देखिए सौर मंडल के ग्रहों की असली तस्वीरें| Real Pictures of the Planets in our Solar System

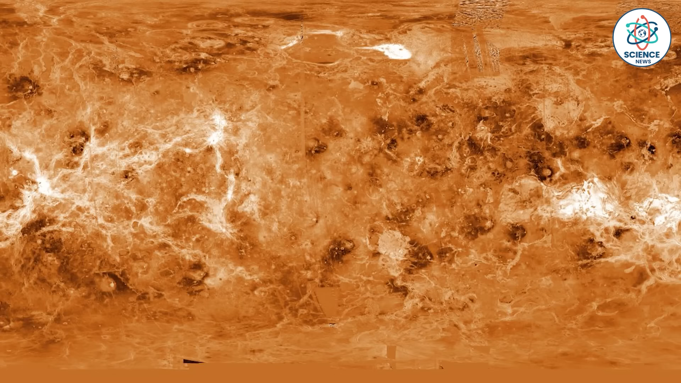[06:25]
टैक्टोनिक प्लेट की मॉमेंट और तेज चलने वाली हवाओं के एविडेंस देखने को मिलते हैं
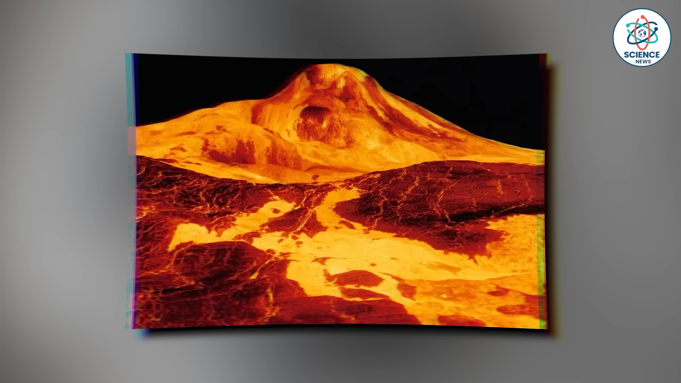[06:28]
इसके लावा आपको इन तस्वीरों में एक बहुत ही खास चीज देखने को मिलेगी और वो है लावा चैनल्स जिस तरह से अमारी प्रत्वी पर नदियां बैती हैं,
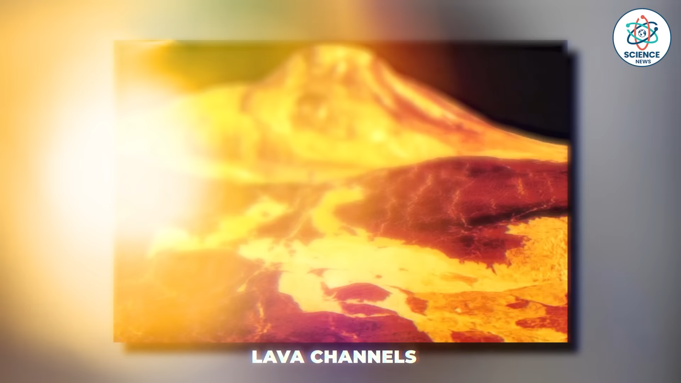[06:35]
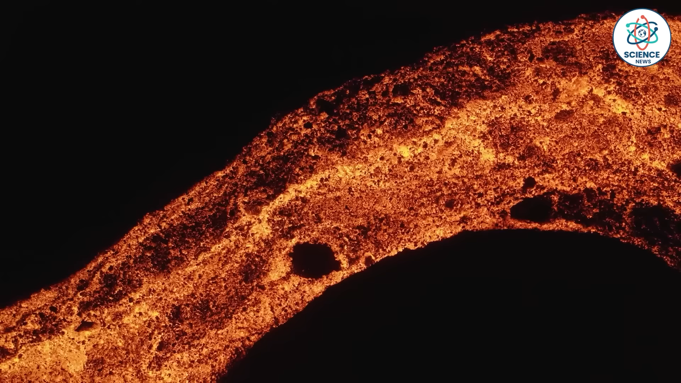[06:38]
वैसे ही वीनस ग्रह पर लावा की नदियां बैती हैं
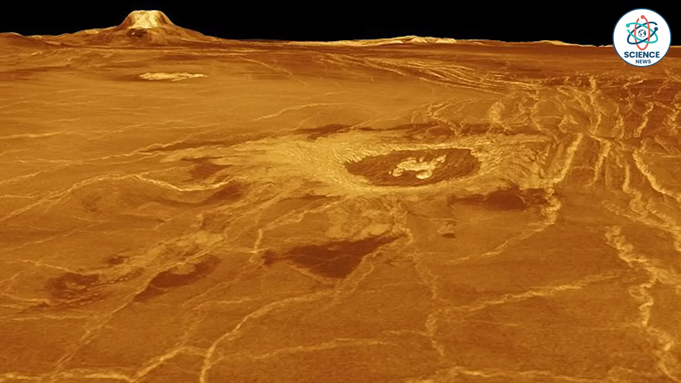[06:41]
और उनसे ऐसे निशान बनते हैं आप यकीन नहीं करेंगे
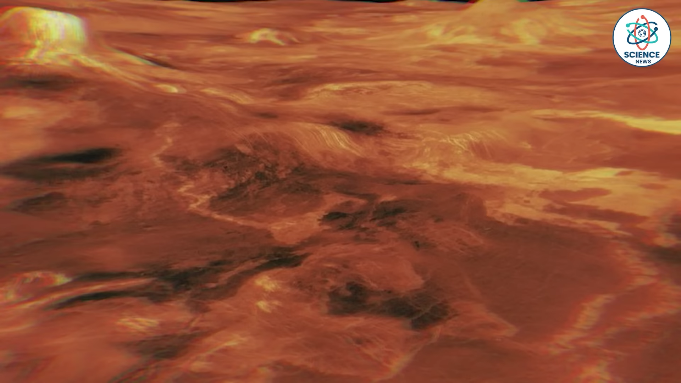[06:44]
कि इन में से एक लावा चैनल की लंबाई करीब 7700 किलोमीटर है